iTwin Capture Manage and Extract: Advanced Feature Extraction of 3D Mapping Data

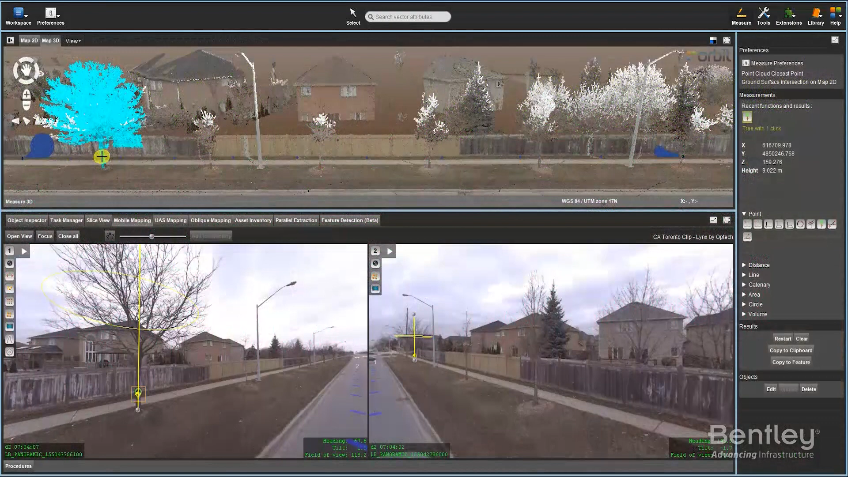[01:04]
Accurately measure 2D and 3D coordinates from all mapping resources.
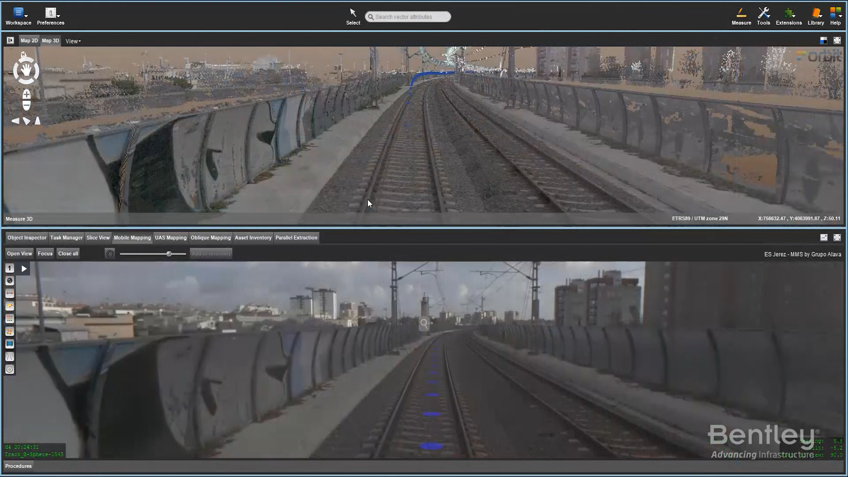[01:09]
Apply assisted automated measurements of points, lines and areas to extract features such as trees,
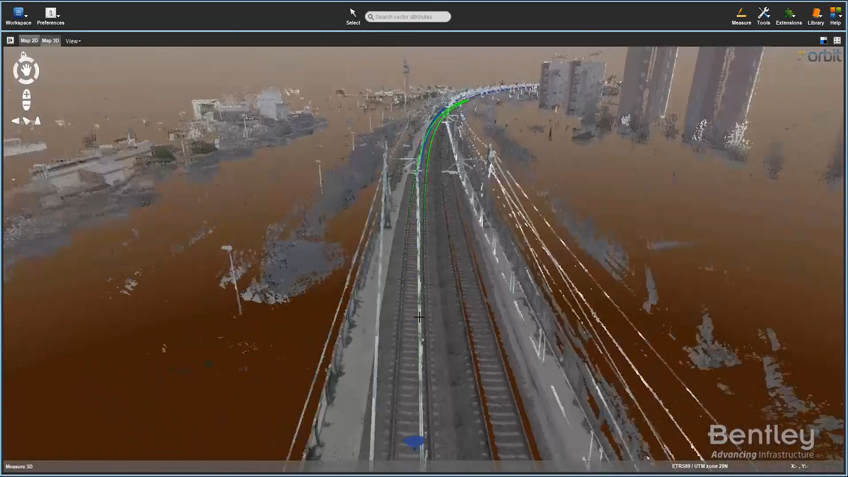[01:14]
curbs, road markings, guard rails,
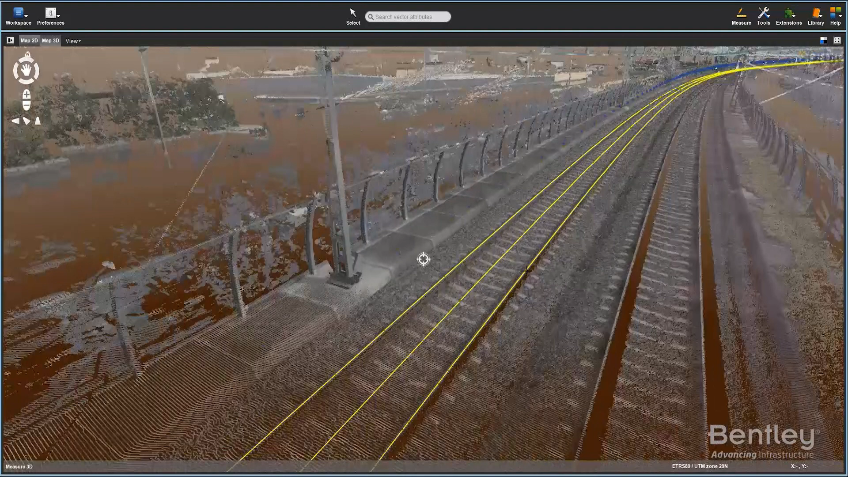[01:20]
pavement borders, cables and many others.
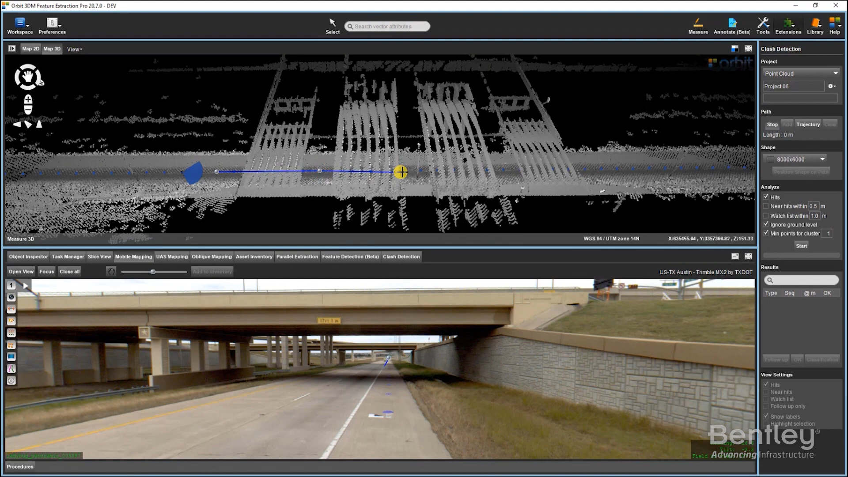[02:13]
comparison of mapping data at any given point in time. Analyze volumes over time, create slice views, generate contour lines and perform clash detection using predefined shapes.
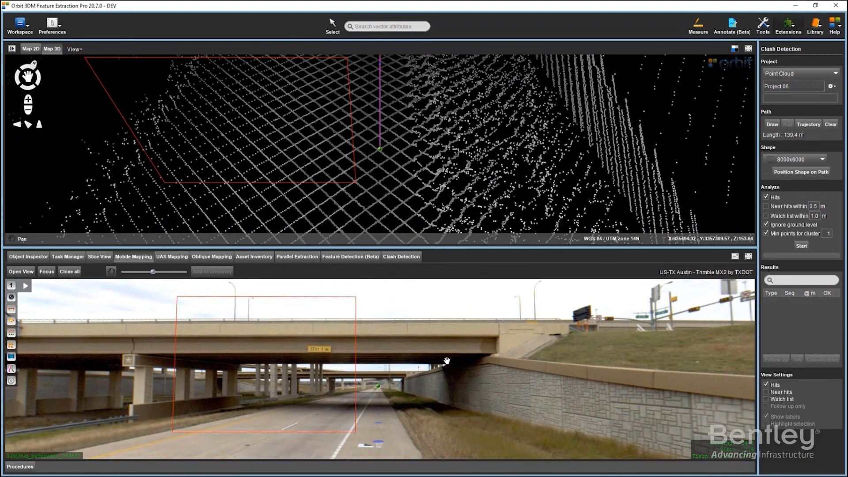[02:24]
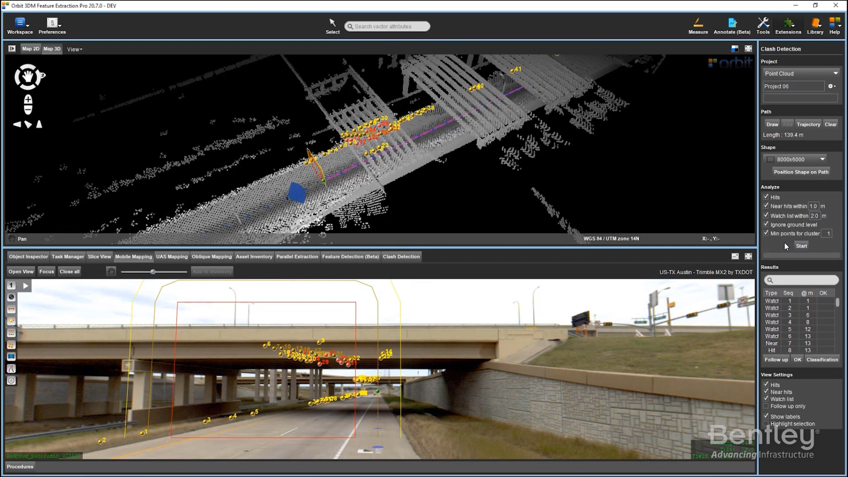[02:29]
Export reports from your analysis and extracted features to easily share with your stakeholders.